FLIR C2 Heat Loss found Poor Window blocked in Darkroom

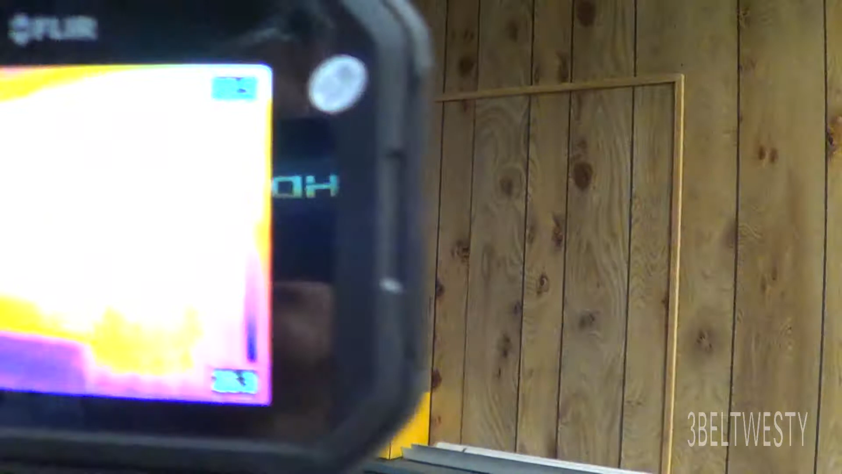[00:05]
there's another inside wall that has a used to be a window there take the thermal imaging camera over there you can see temperatures about 42 if I go up here different here the walls like 31 so again but there's a window behind there but they may have not put any insulation
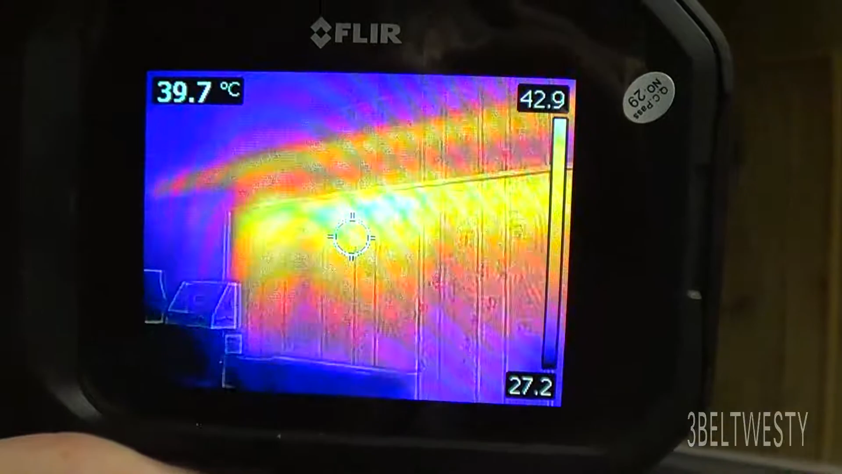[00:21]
On screen: spot 39.7°C
so this thermal imaging camera is a cool tool to do investigations
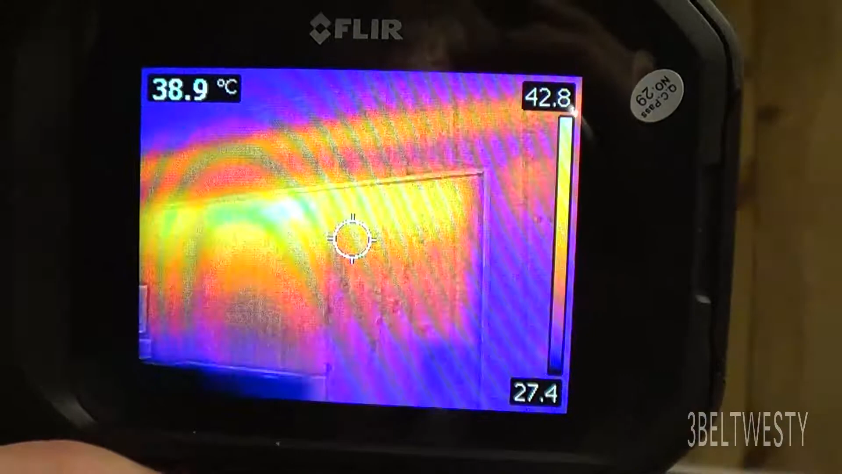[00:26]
On screen: spot 38.9°C
now this one's obvious there's a hole somebody put years ago and used to be some doors
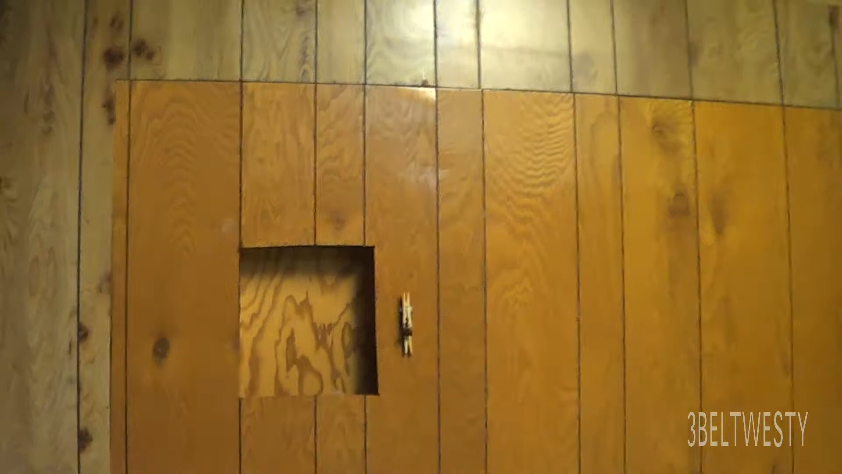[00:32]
here and you can see as a giant hole the heat's coming through that's really obvious but there it is 40 versus just next to its 30 that's a hole that was put through I think they were gonna put a vent or something on here
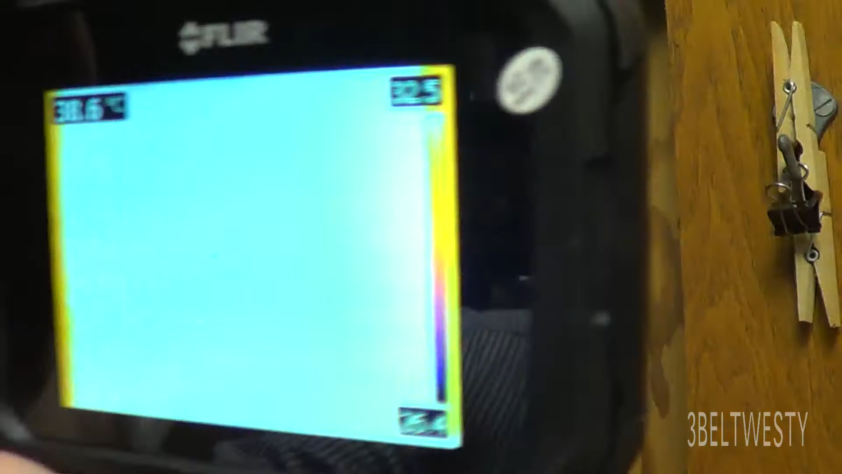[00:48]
but it just shows up like gangbusters on the thermal imaging camera
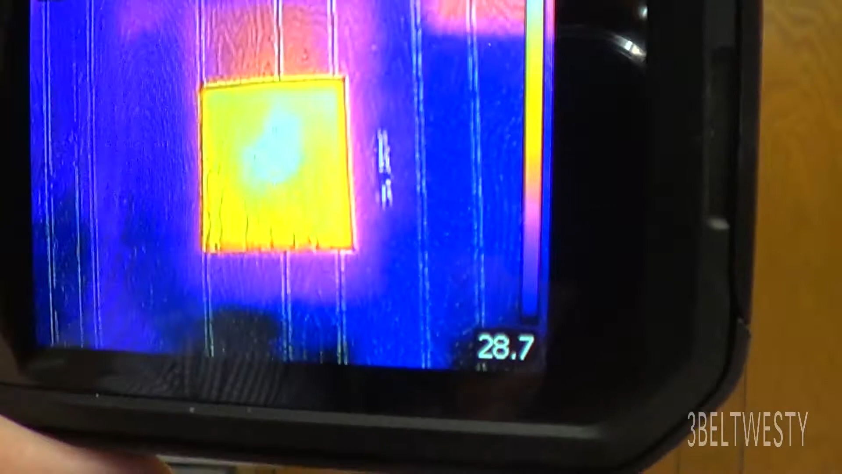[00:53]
that's obvious of course go over here and it shows up the higher temperature here 42 degrees so the part of the walls
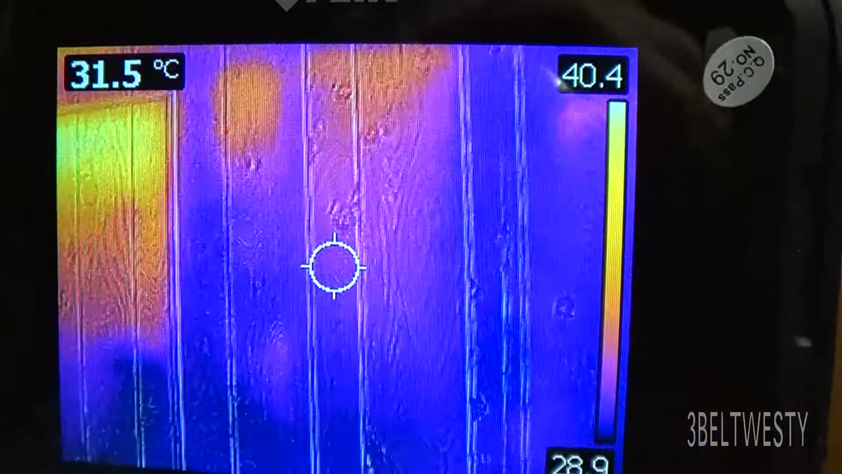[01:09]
On screen: spot 31.5°C
down to 29 see now there's no insulation no air conditioning
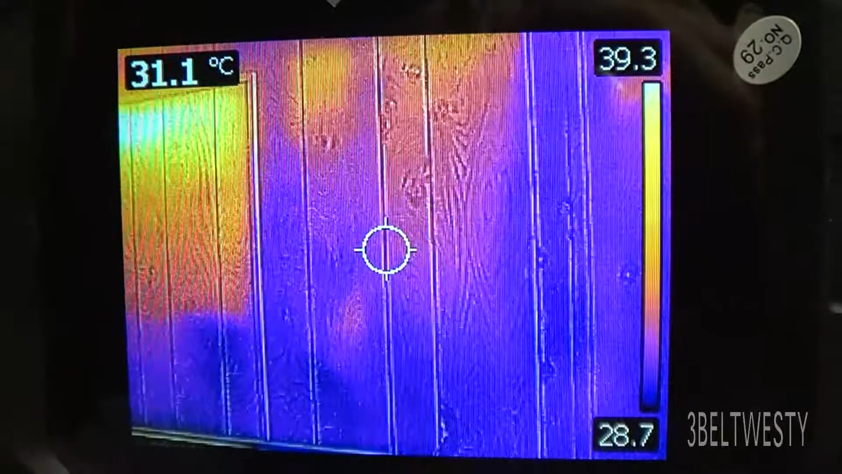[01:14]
On screen: spot 31.1°C
on right now back in here but it's just amazing there's so much heat coming through on this western
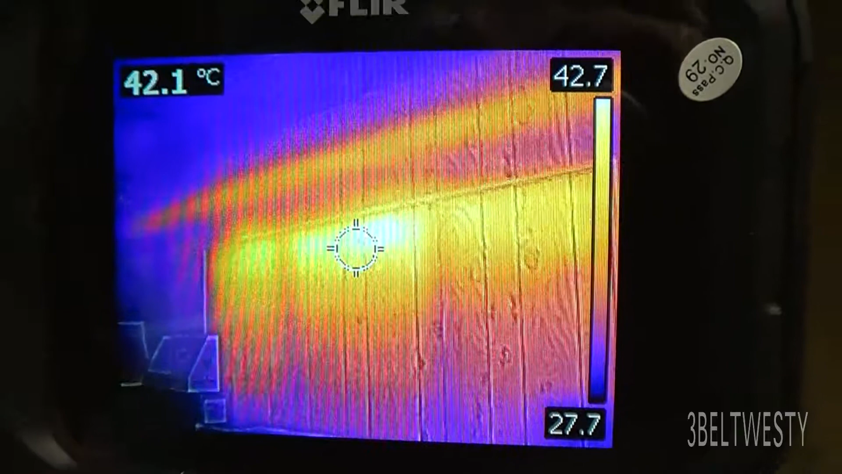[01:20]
On screen: spot 42.1°C
wall and you could go but you know a surface temperature probe on there also the measure but the this is the flare c2 it just
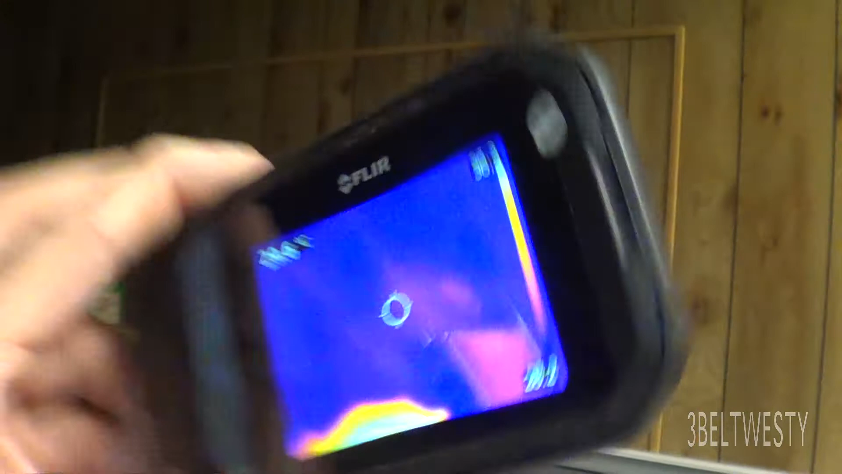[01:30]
shows up like gangbusters this is a cool tool to cool to figure out where there's heat loss